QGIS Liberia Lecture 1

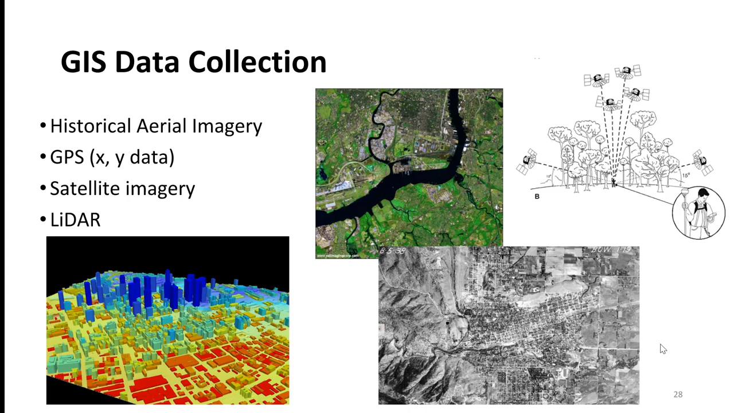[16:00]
satellite imagery, which we mentioned, and then LIDAR, which is really high resolution imagery. GPS, this is a global navigation satellite system.